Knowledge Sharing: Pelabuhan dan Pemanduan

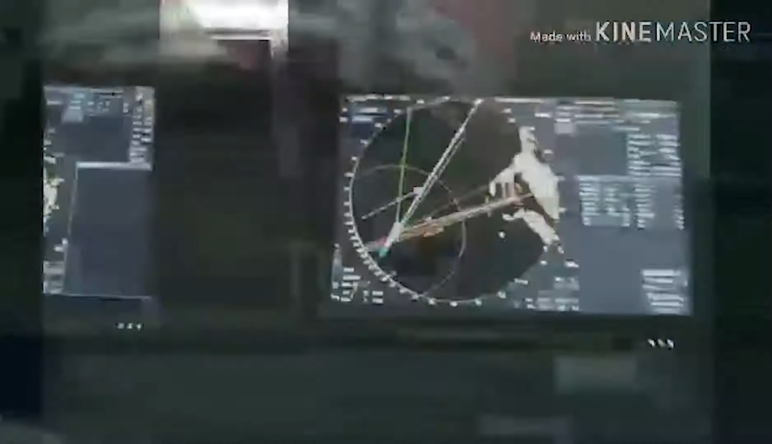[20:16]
It uses radar and electronic charts to assess the position of vessel and any other crafts around.
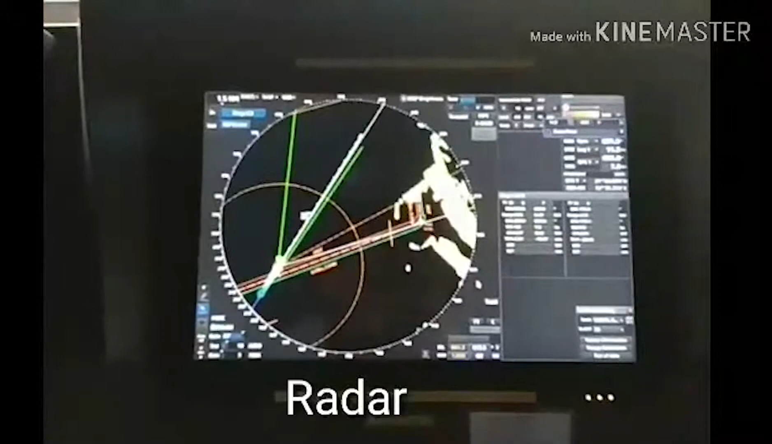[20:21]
The representation on this electronic displays is very similar to Google Maps.
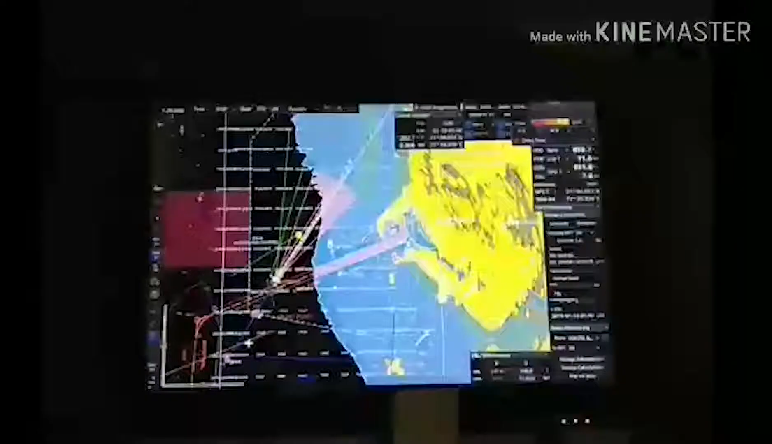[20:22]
Radar is a detection system that uses radio waves to determine the distance or range, bearing or angle, and or velocity of objects.
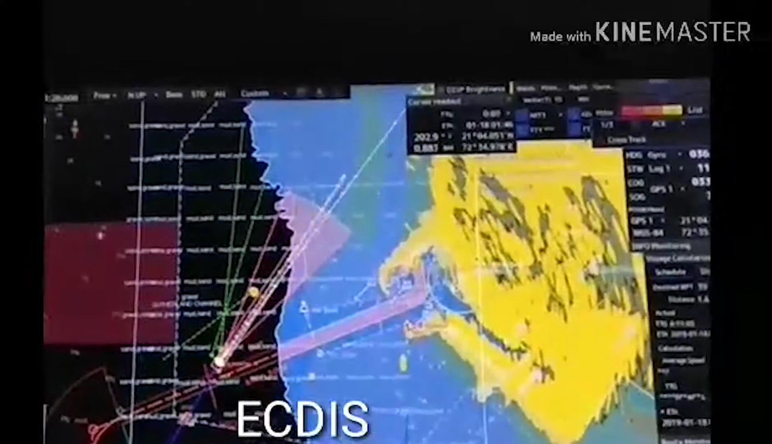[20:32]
Some ships are equipped with a DIS with radar overlay, which enhances situational awareness of pilots.